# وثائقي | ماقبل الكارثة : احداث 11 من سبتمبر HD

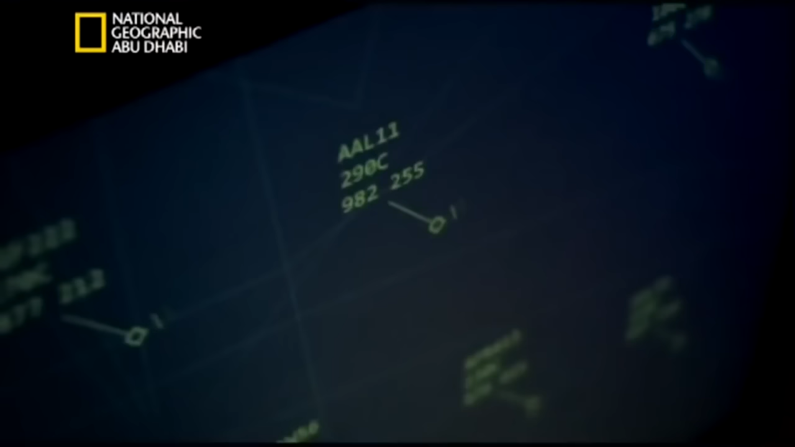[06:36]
ارتفاعها وليس لديه سوى اشارة بدائية على جهاز الرادار
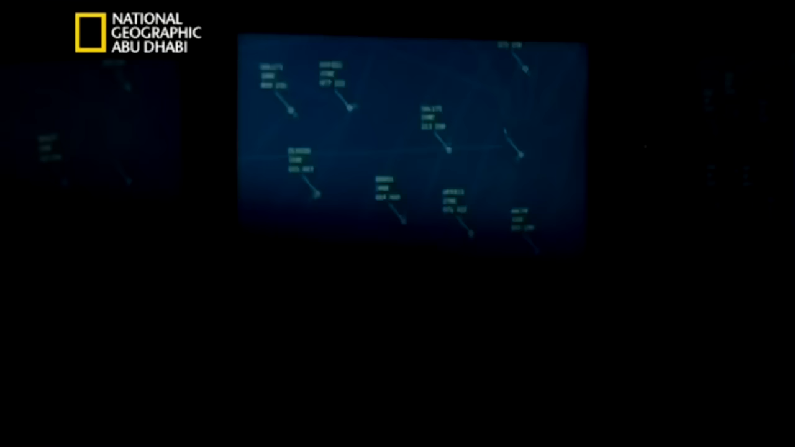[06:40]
لاحقناه وكان متجها نحو مطار كينيدي كل من عرفه هو انه انحرف عن مساره
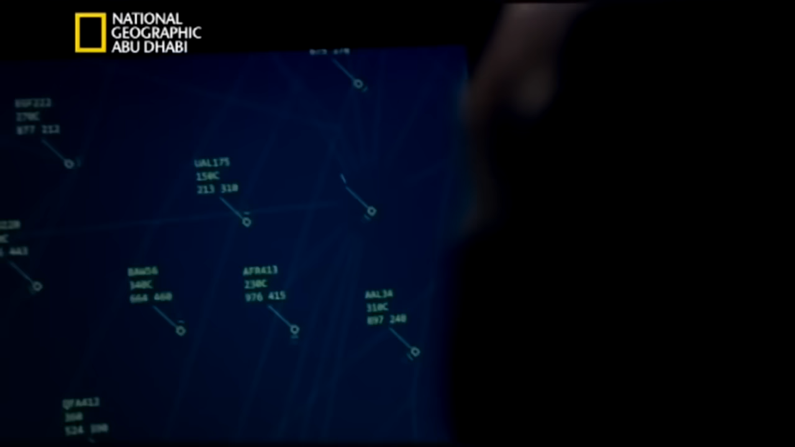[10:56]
رحلة اخرى رحلة الخطوط الجوية يونايتد الرقم مائة وخمسة وسبعين
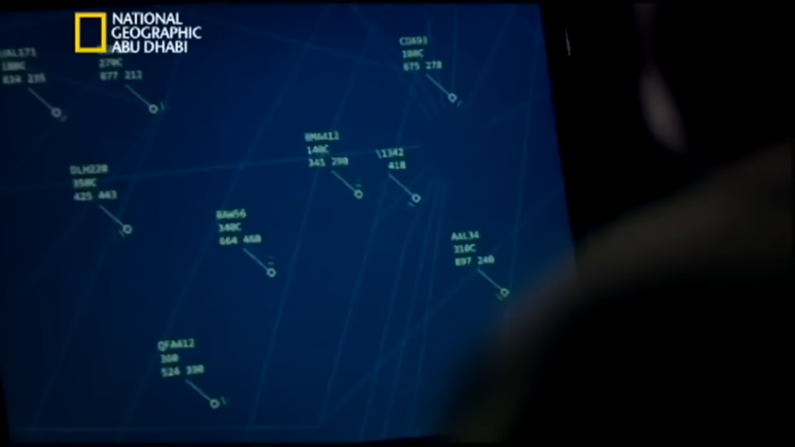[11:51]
بدأت طائرة رحلة يونايتد مائة وخمسة وسبعين بالهبوط على نحو مخيف رأينا ما يجري وكان احدهم يعد فعلا انخفاض الطائرة ستة الاف اربعة الاف
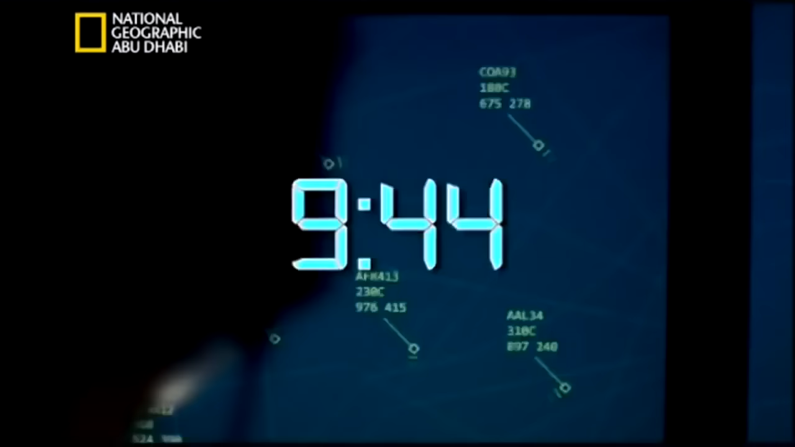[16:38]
وحتى مع هبوط الطائرات وقرابة الساعة التاسعة واربع واربعين دقيقة رصد المراقبون الجويون